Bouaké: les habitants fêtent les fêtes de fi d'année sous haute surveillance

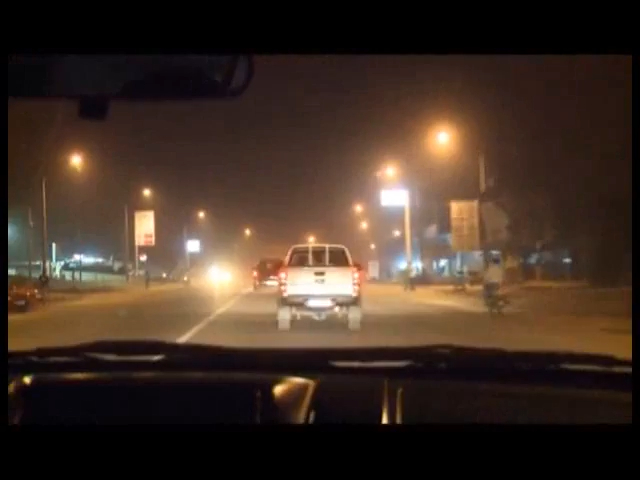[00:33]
Pour veiller au bon déroulement du réveillon de Noël, les grands commandements ont entamé une tournée nocturne qui les a conduits dans les différents corridors,